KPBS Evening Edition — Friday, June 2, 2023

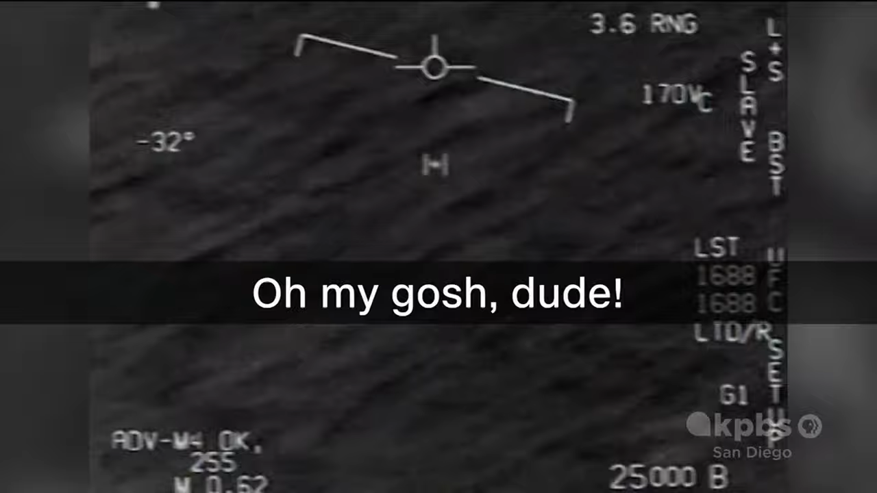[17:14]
Oh my gosh, dude. Wow. Look at it. Look at it flying. A team of independent experts assembled by NASA to study Unidentified Anomalous Phenomenon, or UAPs, held their first public meeting this week.